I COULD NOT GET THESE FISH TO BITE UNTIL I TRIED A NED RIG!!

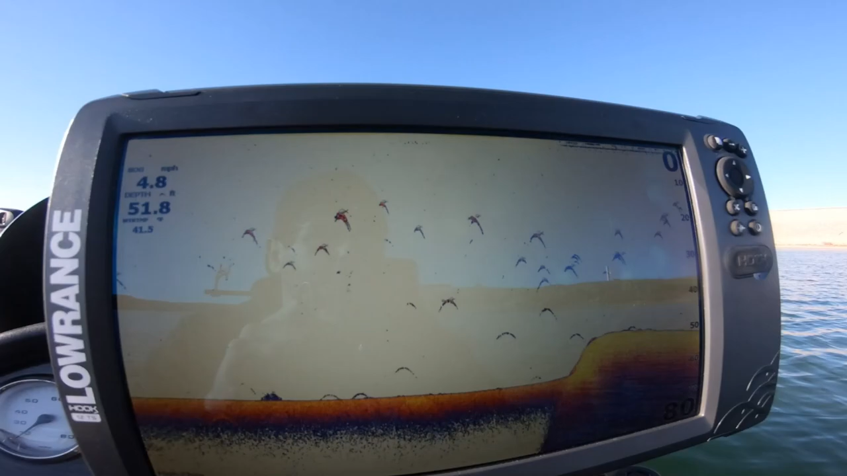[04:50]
today i brought the catfish rods just because those are big enough to carry or troll these two ounce weights i'm going to be trolling today today i'm just gonna be driving
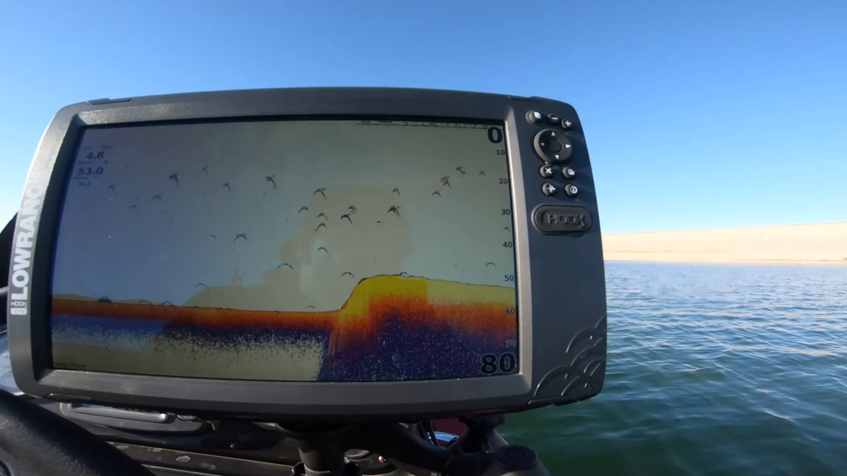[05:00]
around and finding the fish in the last video we came out on the jumbo and i could not see
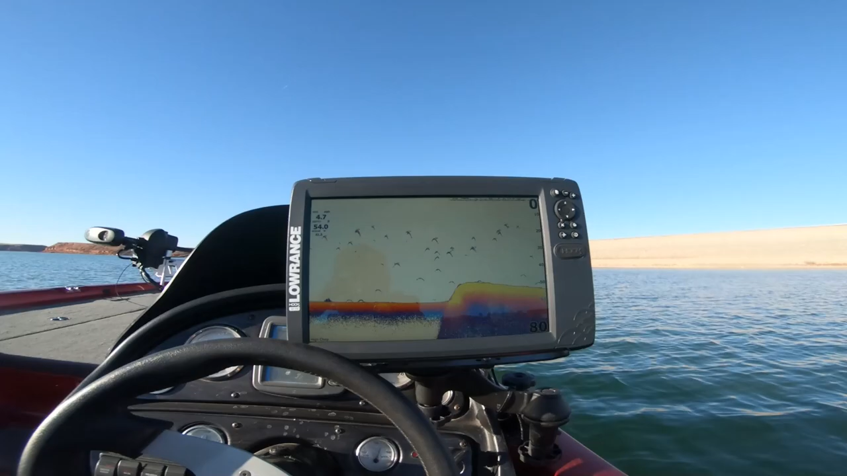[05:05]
any fish whatsoever but now i am seeing them we are in 54
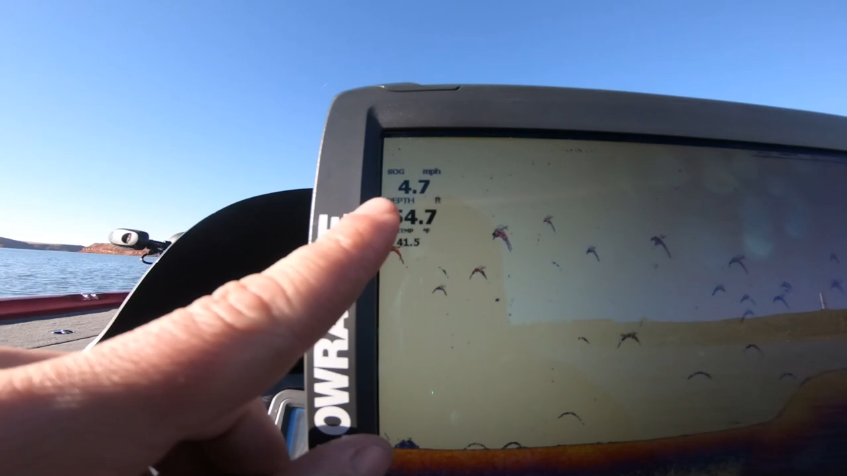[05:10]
On screen: speed 4.7 mph
feet of water this is where all the fish are in the deeper water so this is uh
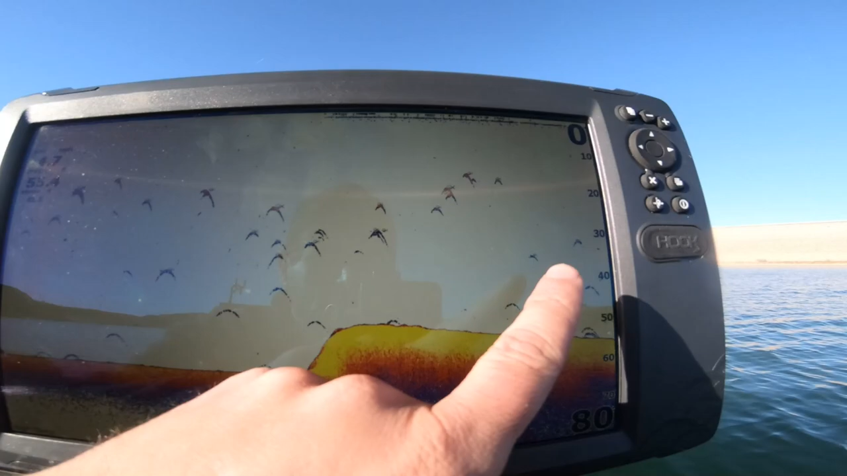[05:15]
this is prime area right here i'm about to troll some jerk baits all through here
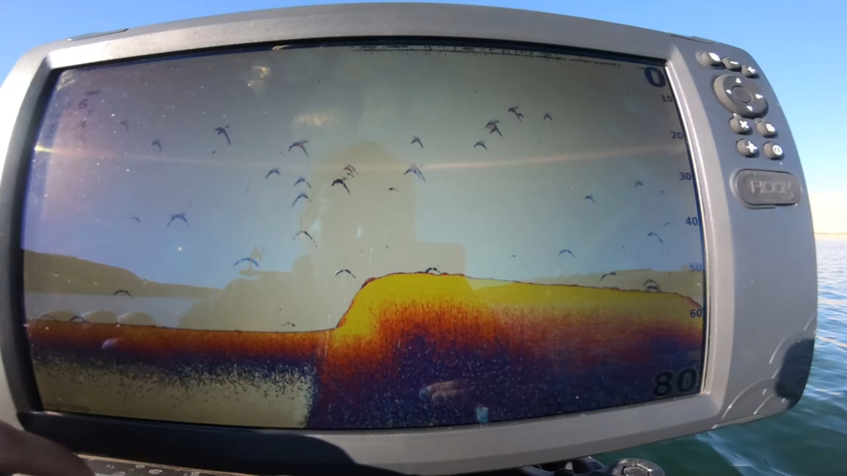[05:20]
and it should be a pretty good spot so thank you seagulls i'm glad i was looking over here
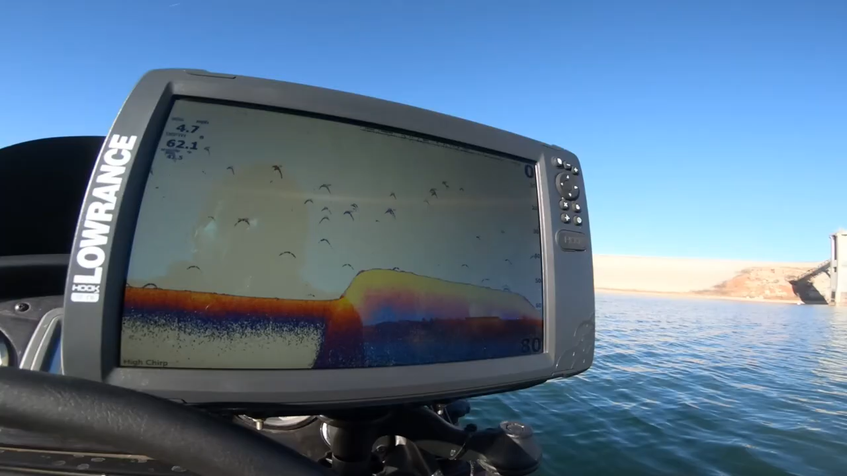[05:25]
let's go ahead and spot lock here and then i'm gonna get my rods all set up for trolling
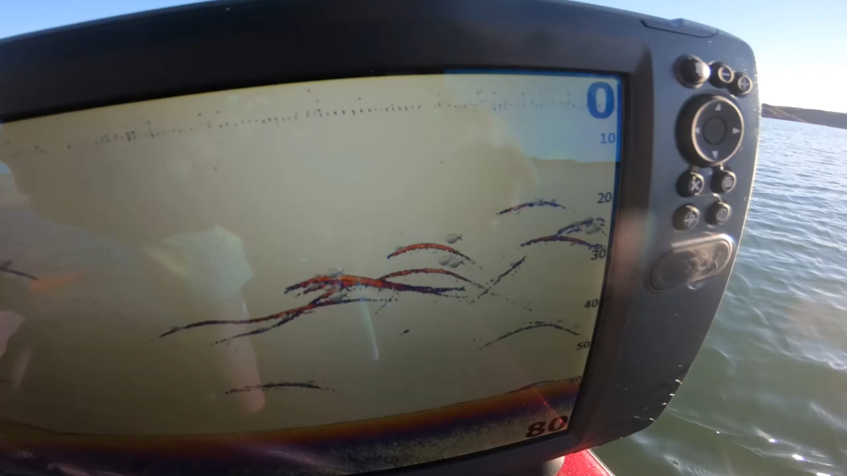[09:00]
come on let's catch one let's put a freaking fish in this boat there's some bait
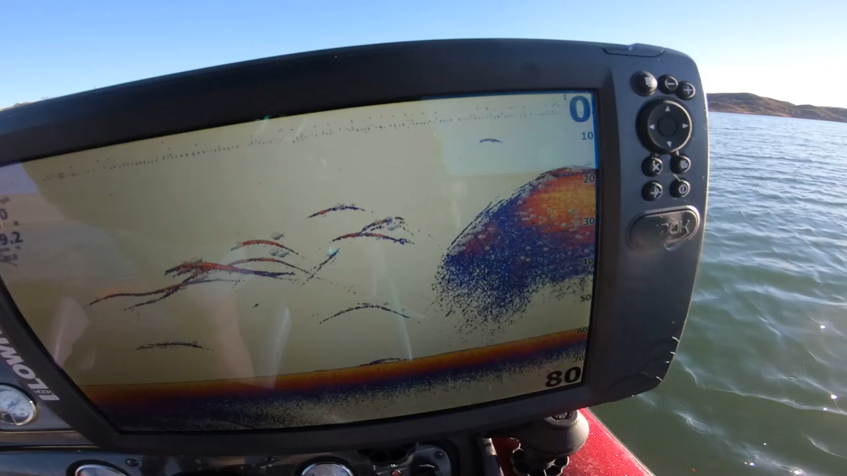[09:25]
that is a crap ton of bait right there i should anchor down cast dude
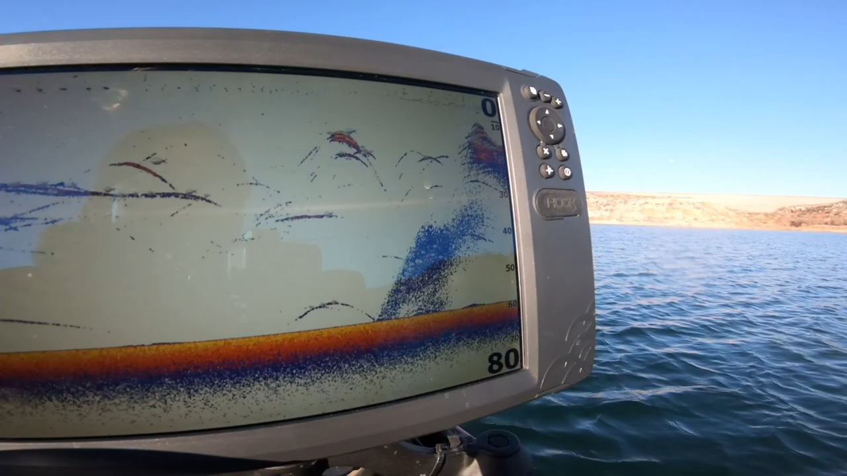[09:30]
i might just fish that 20 feet down all right i tried trolling so they didn't go for it so i'm gonna go find that big
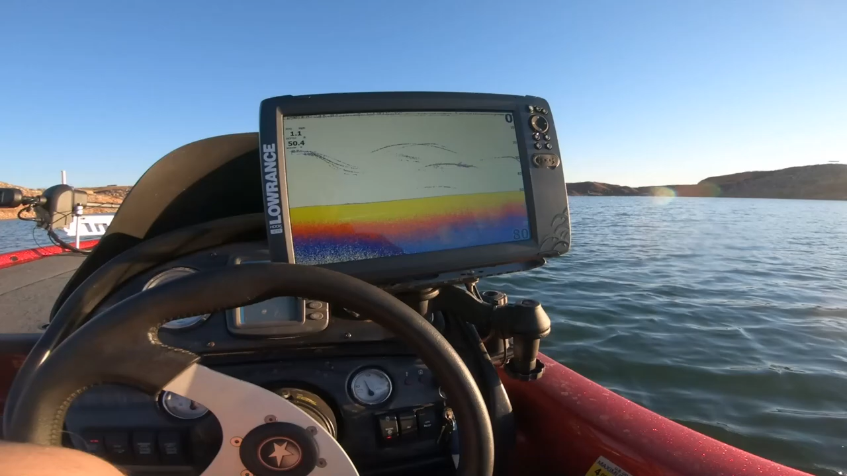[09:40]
school of fish anchor down on top of it and then drop down some worms and maybe even a minnow just to see what they go for like i said we tried minnows the other day they